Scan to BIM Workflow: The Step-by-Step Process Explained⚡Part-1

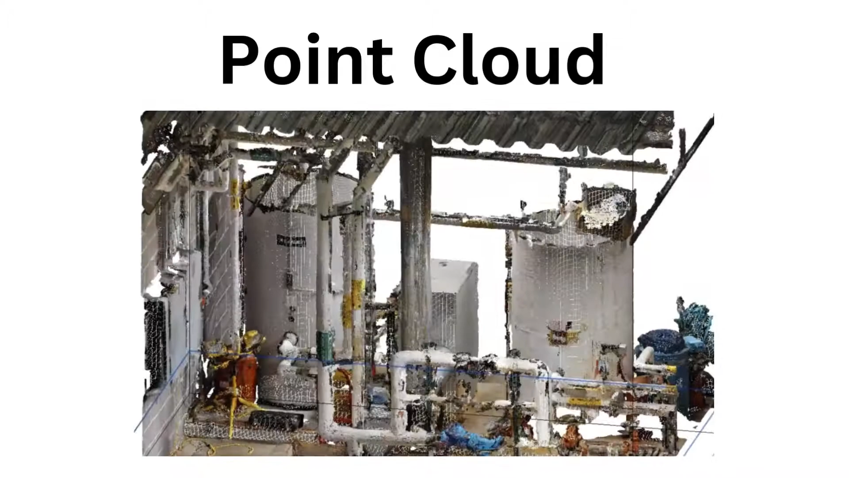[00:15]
In this video we are going to discuss about point load or you can call it as input data or laser scan data.
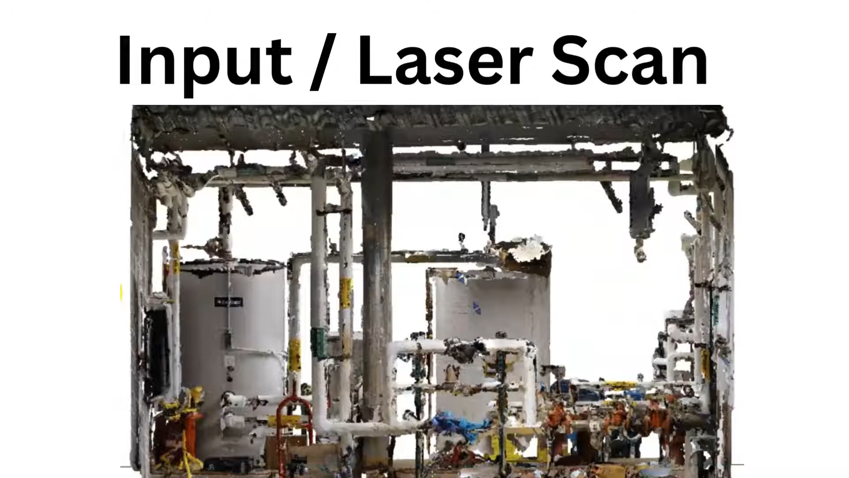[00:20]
Here I am going to start a new series on scan to beam project.
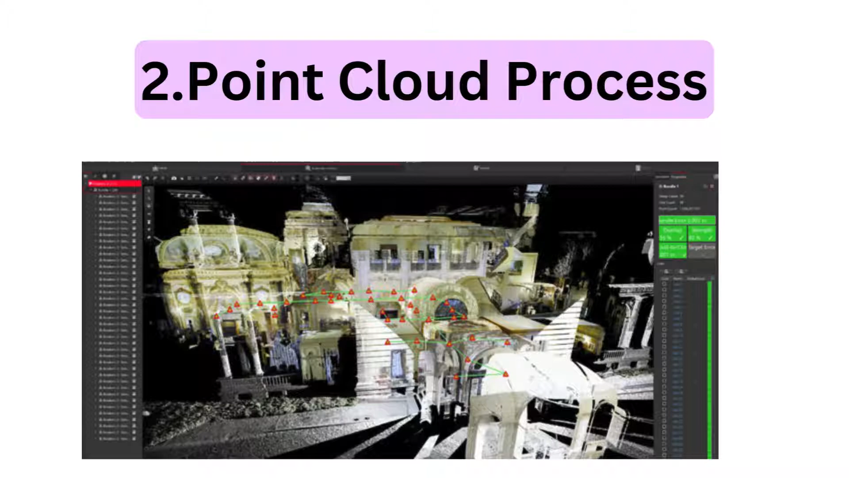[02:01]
All the generated small pieces of scan data will get imported into a specialized
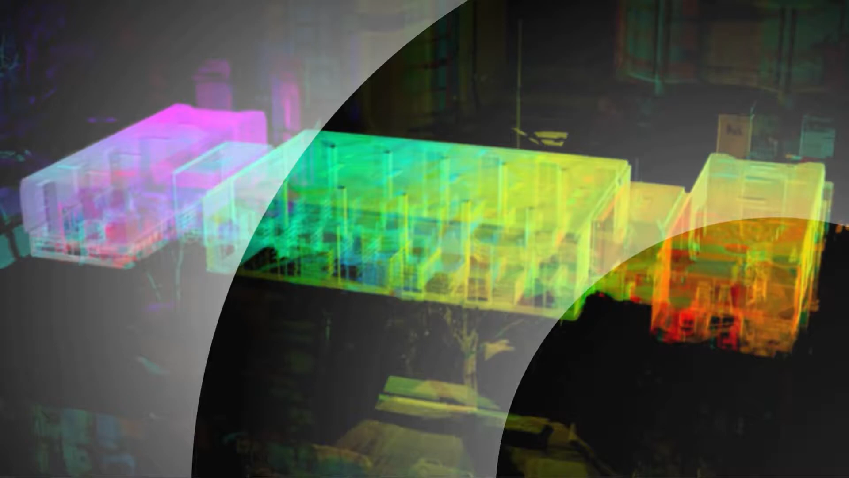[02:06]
software like Autodesk recap or Leica cyclone to process during this process unnecessary data will get clean like noise cleanup, overlapping and double data.
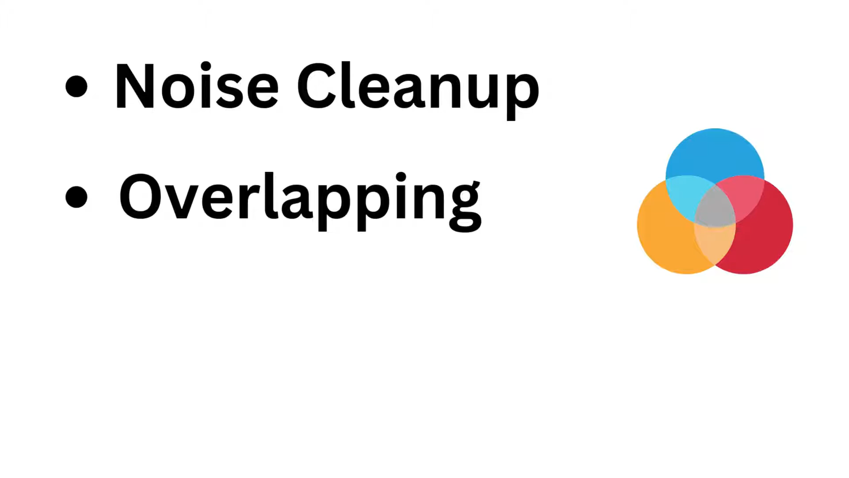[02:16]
This process known as registration.
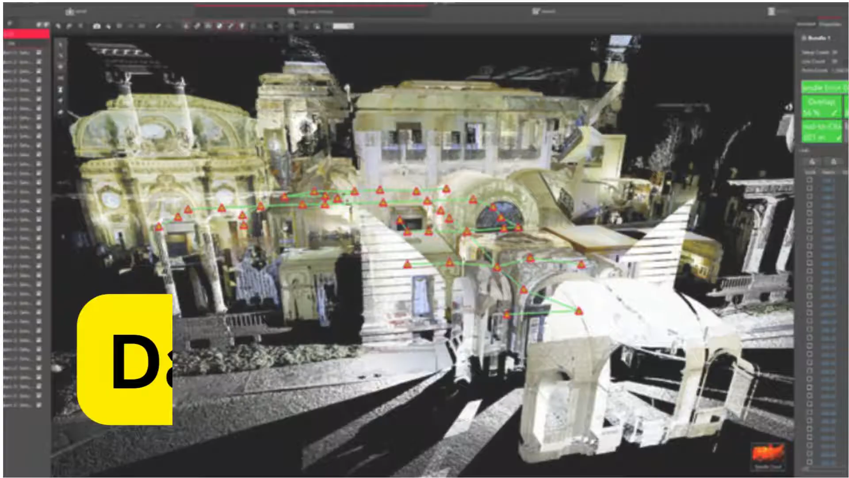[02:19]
After registration the data is ready to use further process.